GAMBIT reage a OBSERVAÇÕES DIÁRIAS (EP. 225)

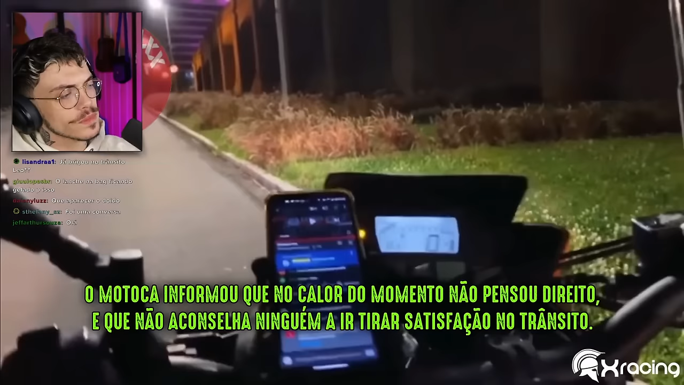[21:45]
Oxe, você é louco, mano. Deu uma raspadinha aí. Por pouco ele não bateu em mim, caralho. Faltou pouco pra ele me atropelar, mano.